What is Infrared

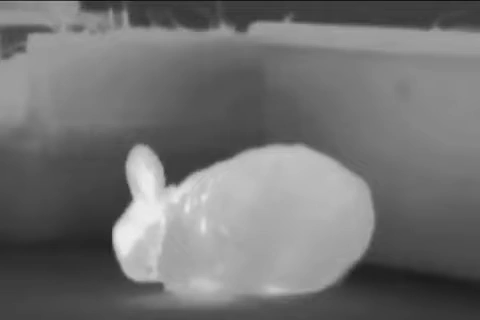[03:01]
Hence, even in the dark, they can accurately strike at warm-blooded prey.
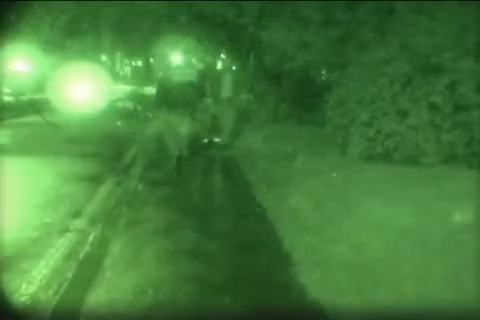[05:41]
They only work if at least some light like moonlight or starlight is present.
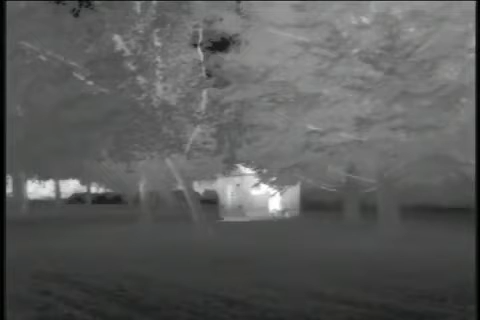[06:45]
They're less expensive but do not have the range performance of a cooled detector.
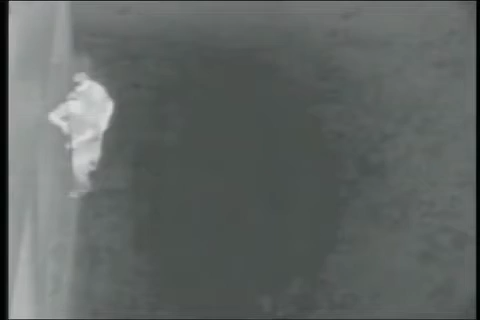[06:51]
But how does an infrared camera work?
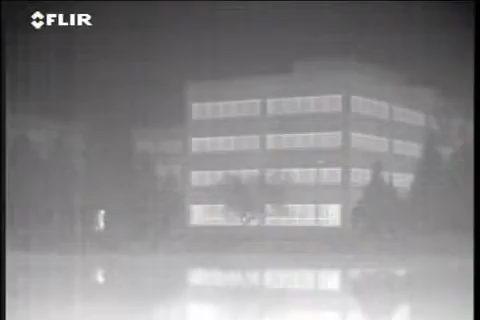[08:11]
The automotive sector has discovered the benefits of thermal imaging for driver vision enhancement.
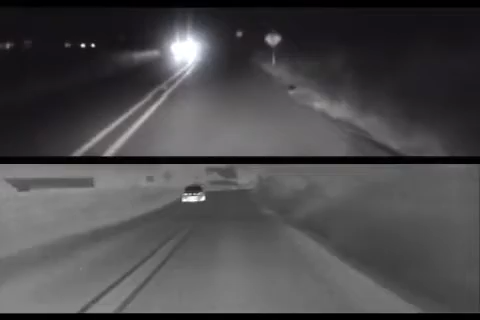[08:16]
Thermal imaging cameras can see up to five times further than headlights and can help to avoid accidents.
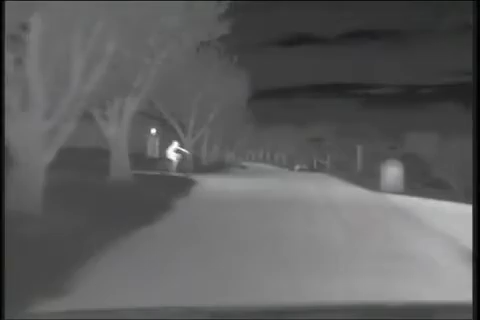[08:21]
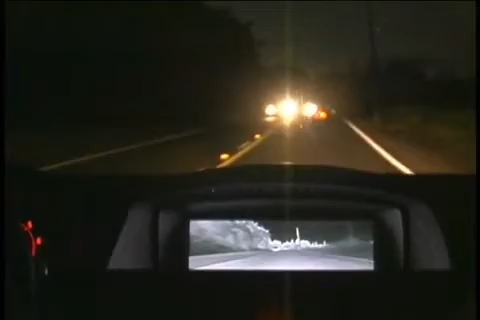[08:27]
Thermal imaging cameras are today already sold as an option on selected BMW 5, 6 and 7 models.
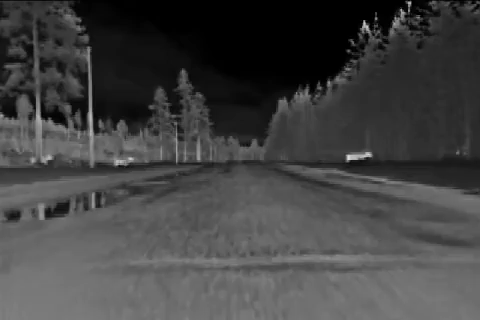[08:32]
In maritime environments thermal imaging can help captains to navigate in the darkest of nights.
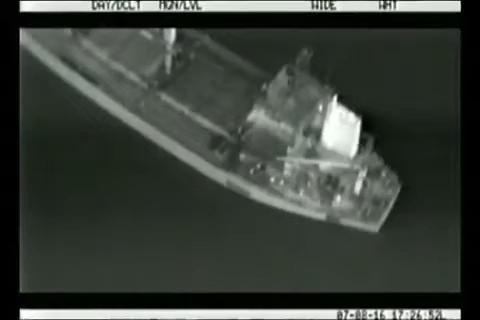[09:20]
Thermal imaging can detect and follow vessels that are illegally polluting our seas.